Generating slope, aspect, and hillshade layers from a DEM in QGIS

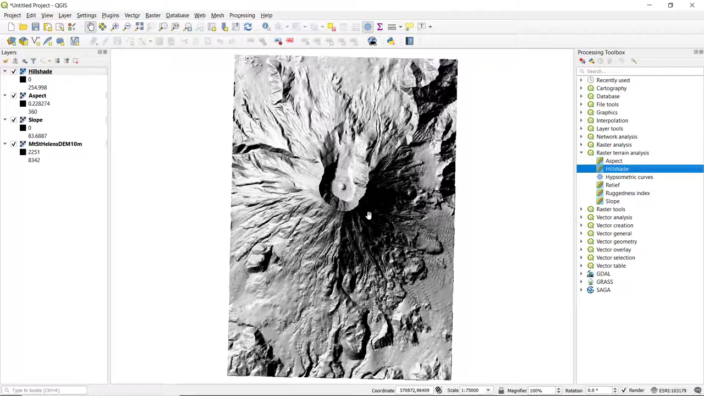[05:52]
And so we can see portions of Mount St. Helens that face that direction are well illuminated, whereas on the opposite side, so more of a southeasterly direction, we see this is where shadows fall. And we can also notice the same concepts when we look at the actual crater.